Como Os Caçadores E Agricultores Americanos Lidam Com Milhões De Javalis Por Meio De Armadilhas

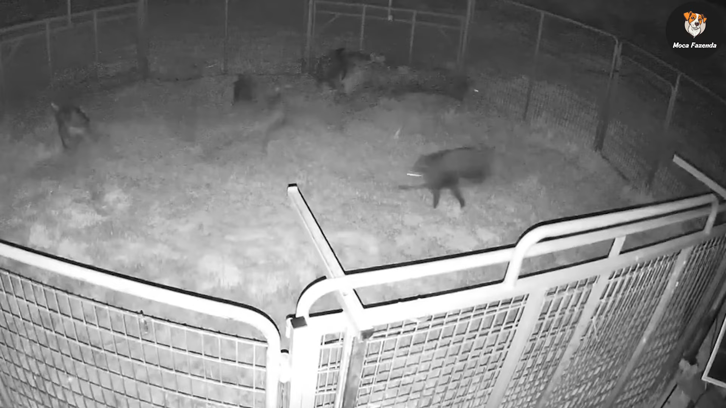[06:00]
de mini possui um gatilho remoto e uma câmera que permite aos caçadores monitorar a armadilha sem fio para capturar detectores inteiros ou grandes grupos de javalis ao mesmo tempo.